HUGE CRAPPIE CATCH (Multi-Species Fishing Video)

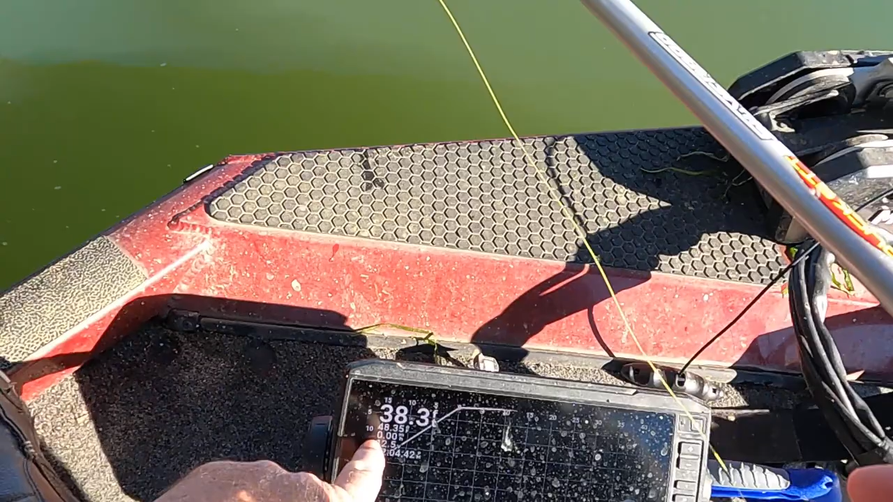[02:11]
i'm gonna show you right there when it gets cold watch the temperature gets cold like this you can see right there it's 48.35 degrees a lot of times these fish they want smaller baits you got downsize your manners
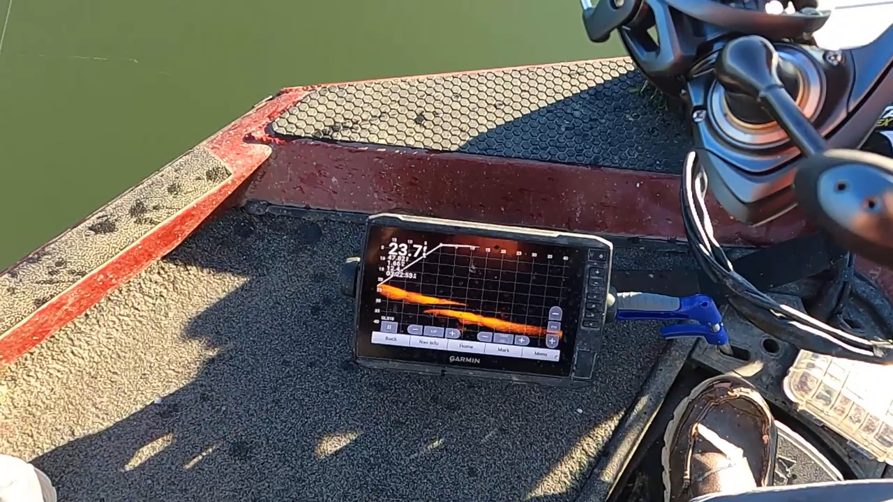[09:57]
okay so watch them see it start dropping 19 see see you start seeing the fish right here see right there all right 21 22 okay now let's let's go right in there